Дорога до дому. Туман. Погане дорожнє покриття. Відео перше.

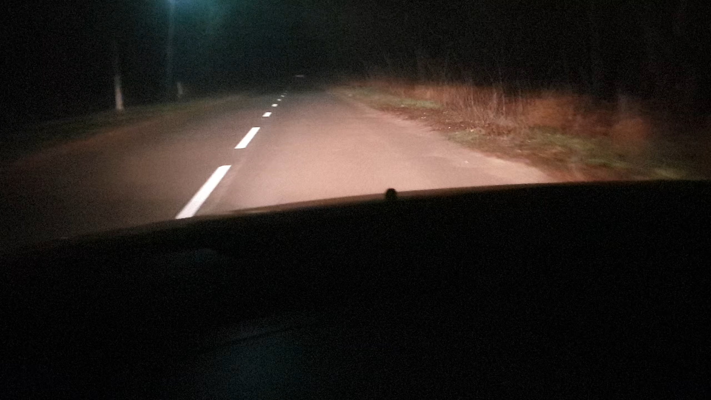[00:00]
Вітаю пані і панова Їду додому, вирішив зняти відео Не знаю зараз буде чи ні Тут так трошки-трошки туману А до цього Щось я трохи запізно включив телефон Для відео Треба було зразу вмикати Ну тут короче вже не туман Це так залишки Тут там у нас Так гарненько припаркувалися Щоб їм почину знесли